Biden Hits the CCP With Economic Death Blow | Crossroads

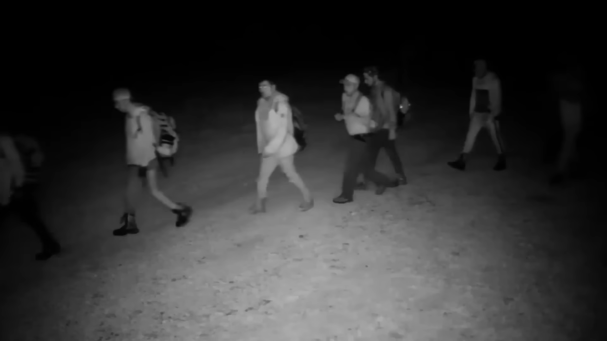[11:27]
their primary goal is to circumvent the checkpoints go undetected people